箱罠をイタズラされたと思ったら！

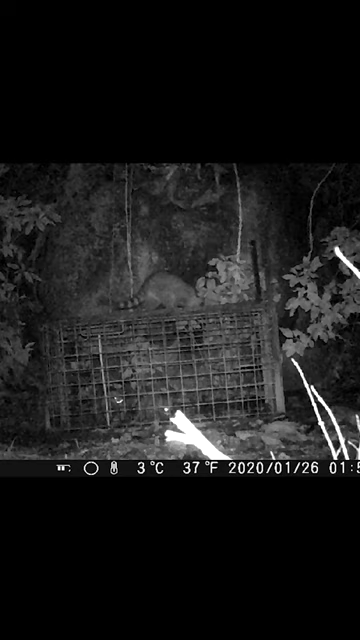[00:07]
この扉を落としている犯人はアライグマです。
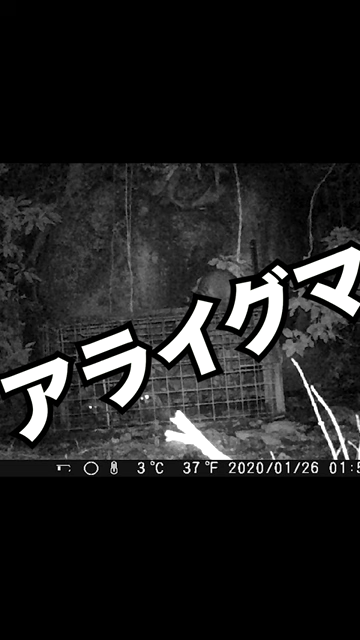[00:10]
このアライグマたちにこの超有料物件が妨害されています。では早速アライホールを設置してこのアライグマたちを徹底的に捕まえたいと思います。 はい、今アラホールを設置しました。